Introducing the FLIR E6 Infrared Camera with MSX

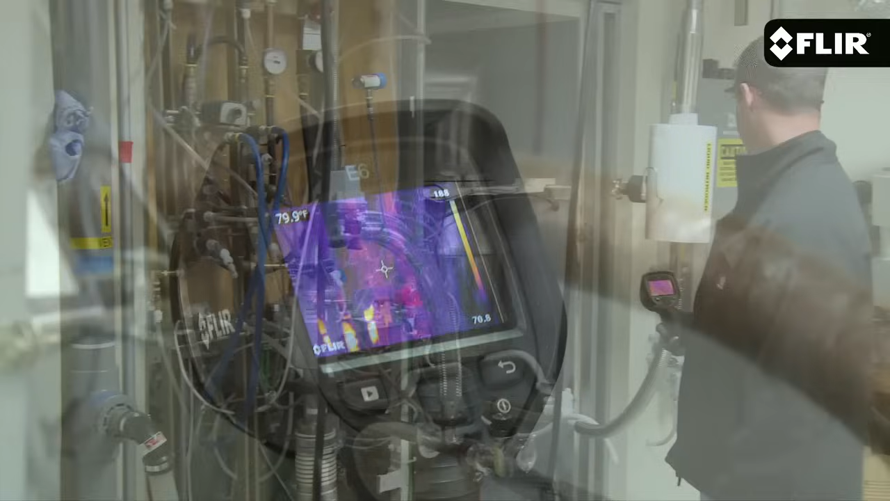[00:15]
It's got 160 by 120 pixel thermal resolution, twice the number of pixels as it's little brother the E5.
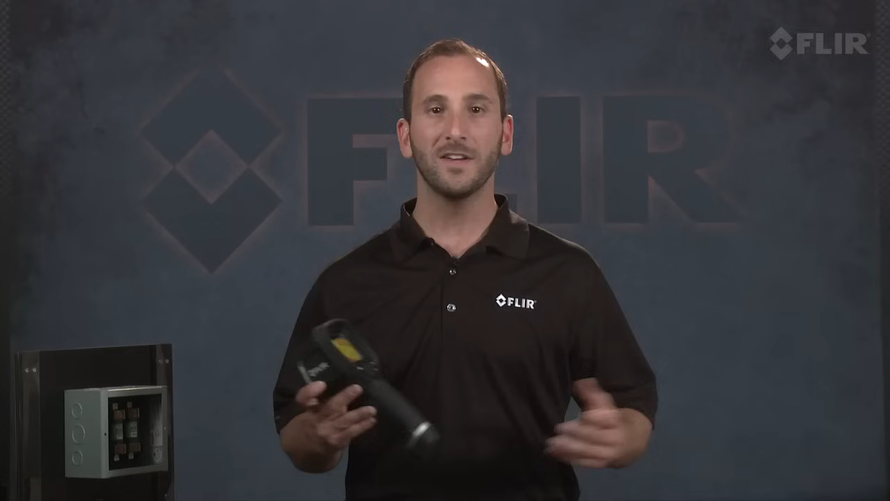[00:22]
Now not only do more pixels produce greater image detail,
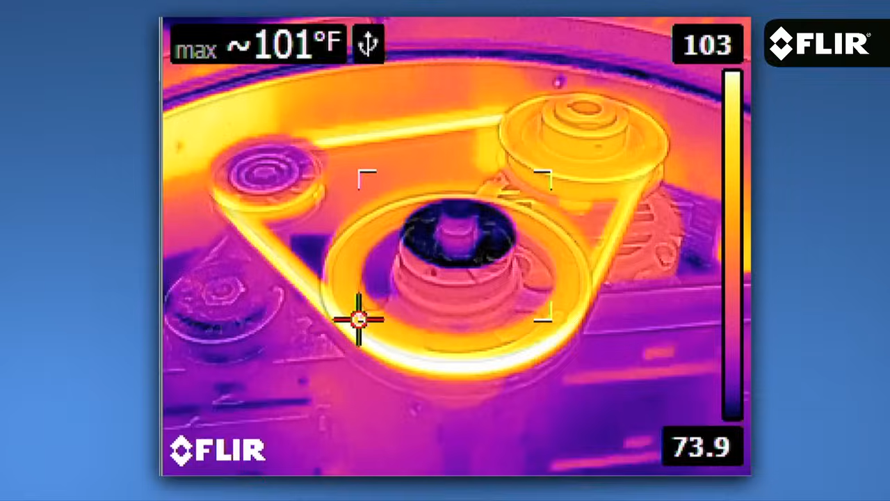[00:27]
On screen: max 101°F
they help you detect and measure heat issues much better on smaller components and targets farther away.
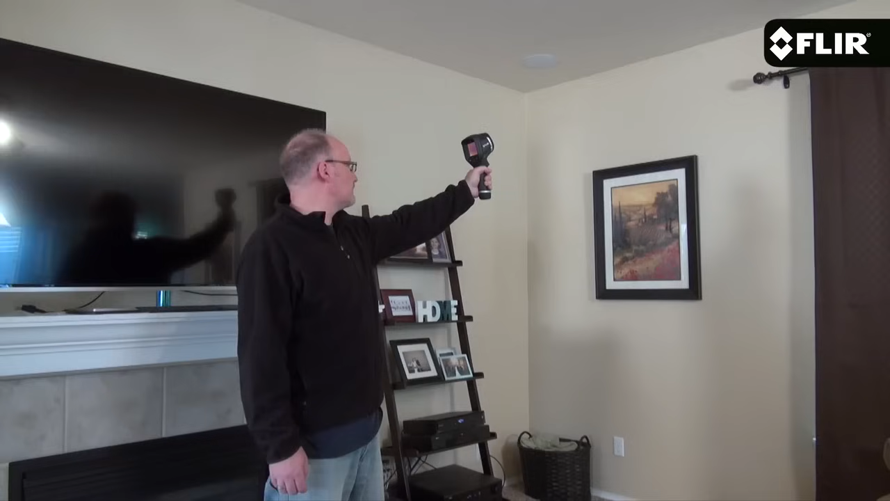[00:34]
Plus if you're a home energy rater or contractor, the E6 meets the ResNet standard.
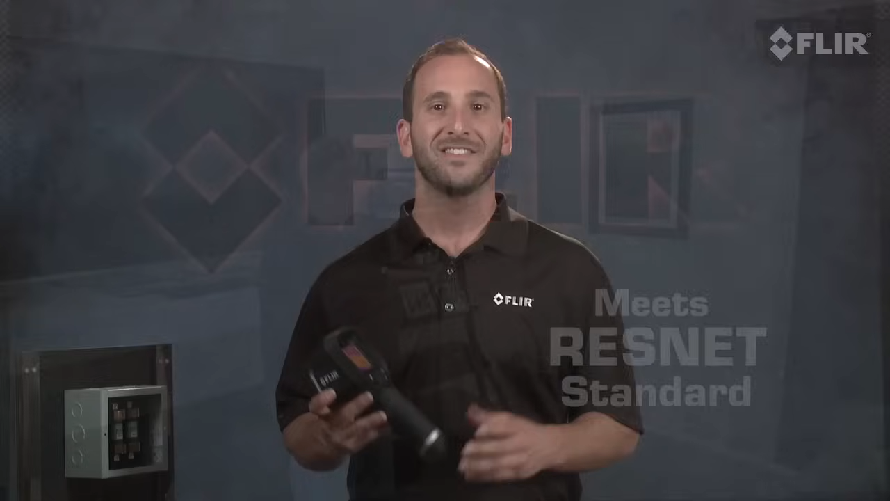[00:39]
The E6 also features a more sensitive detector to help show you subtler thermal patterns.
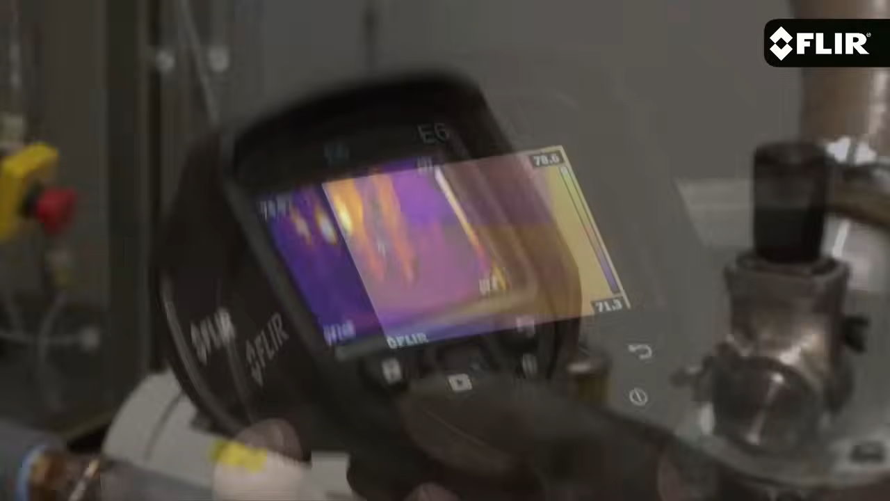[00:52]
Quickly thumb through settings and parameters, pick the best color palette,
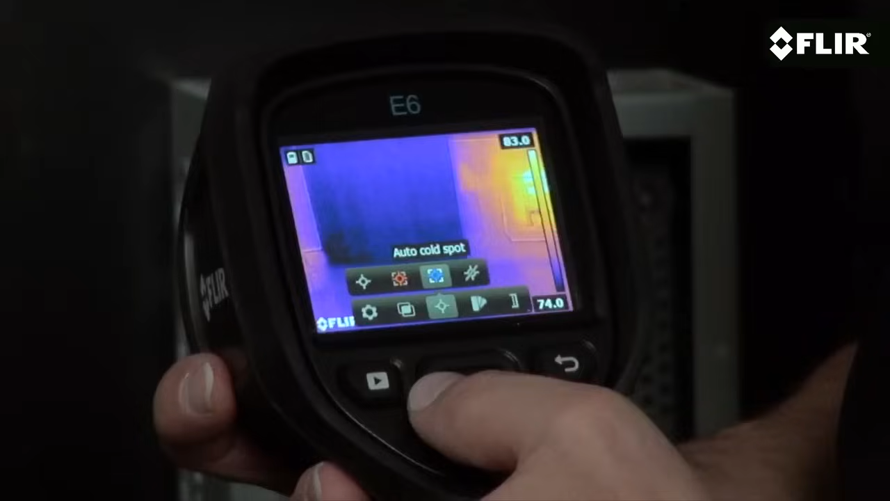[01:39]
Or you can use the center spot measurement to accurately measure directly in the center of your screen. Plus the E6 gives you an isotherm mode that instantly alerts you to temperatures above or below a set threshold. Choose thermal only mode,
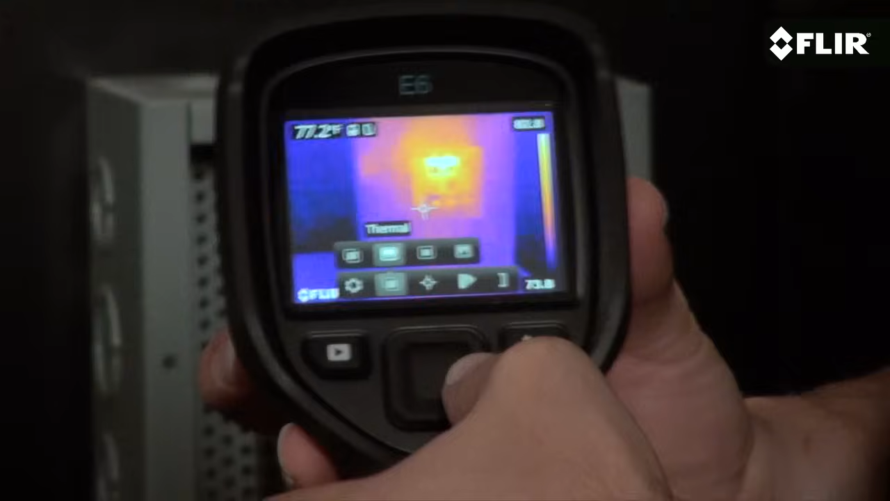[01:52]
the visible image, picture in picture, or MSX that enhances the thermal image with the visible details you need.